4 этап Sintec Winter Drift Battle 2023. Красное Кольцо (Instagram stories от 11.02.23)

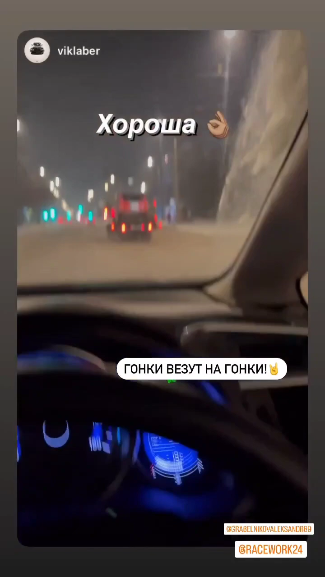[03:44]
Такой типичный Красноярск. Едешь тут, гонки везут на гонке. Нормально.